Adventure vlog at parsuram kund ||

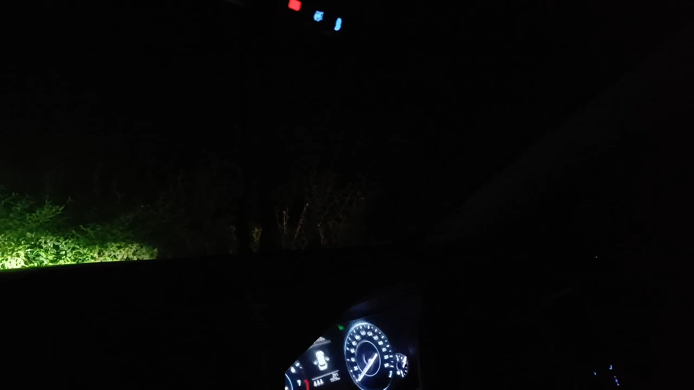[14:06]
रात का माहौल परशुराम कुंड का बहुत डेंजर, हवा चल रहा है,
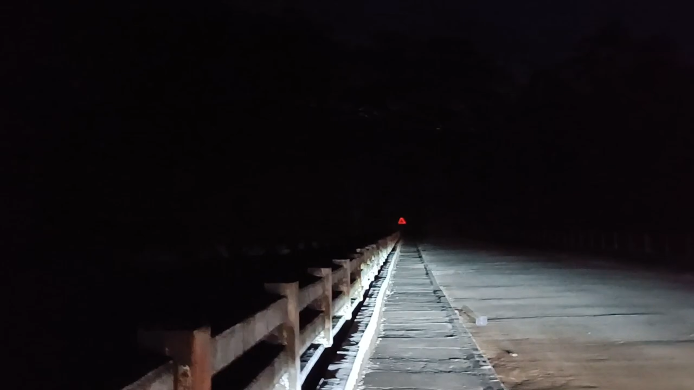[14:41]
ये है आपको परशुराम कुंड का ब्रिज, वहाँ पे है परशुराम कुंड और मैं यहाँ पे हूँ। आज का वीडियो मैं यहीं पे ख़त्म करता हूँ, अंधेरा भी अंधेरा हो गया है,